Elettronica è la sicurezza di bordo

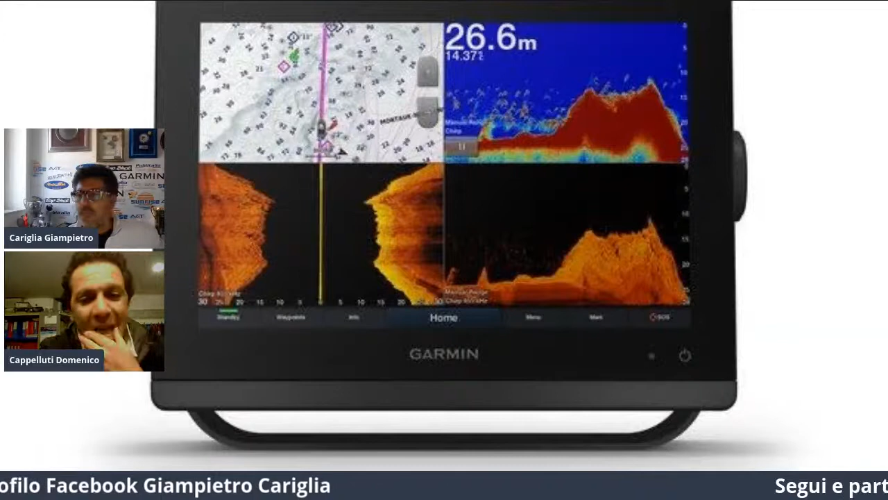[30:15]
On screen: depth 26.6 m
Io sul radar farei una piccola precisazione. Ecco.
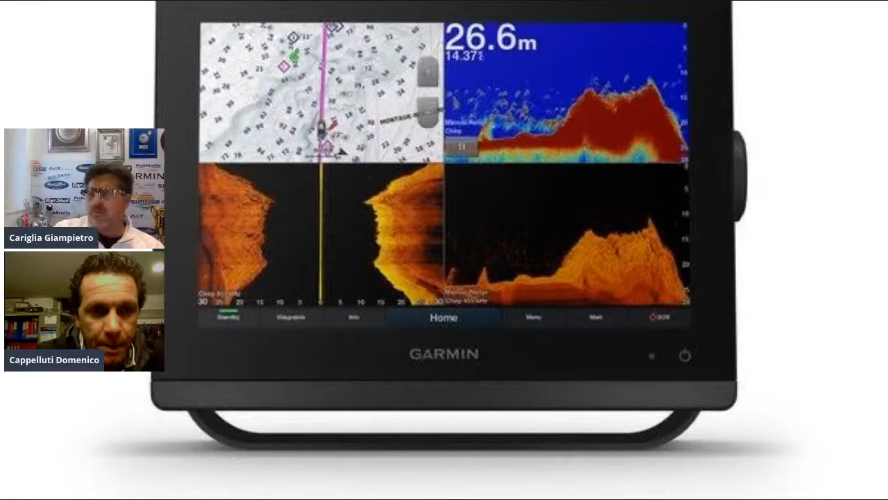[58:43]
On screen: depth 26.6 m
il sistema a bordo anche di risparmio energetico, però io ho notato parecchi anche come io ho 3-4 sonde a bordo anche quando ho il panoptix. Vi consiglio che chi sta tutto il giorno a pesca, di siccome le sonde non si spengono, giusto Mimmo, anche quando sono attaccate rimangono attaccate, andate sullo strumento e c'è la funzione off sonda, di spegnimento sonda, disattiva e attiva.